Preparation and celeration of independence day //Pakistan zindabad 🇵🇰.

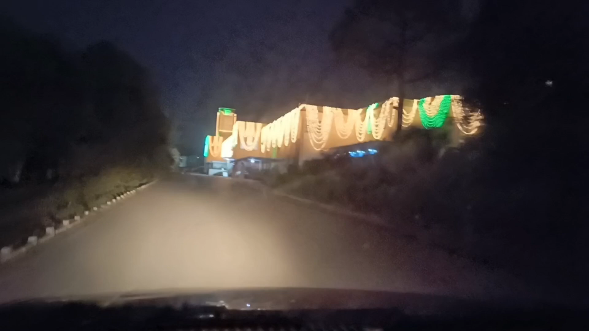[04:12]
کروائیں گے فی الحال ہم گاڑی سے آپ کو
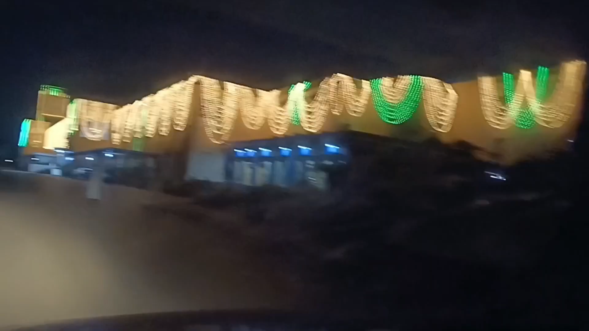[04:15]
یہ لائٹننگ وغیرہ دکھائیں گے تو یہ آپ دیکھ سکتے ہیں یہ ایک اور ڈپارٹمنٹ ہے جیسے کہ آپ سب کو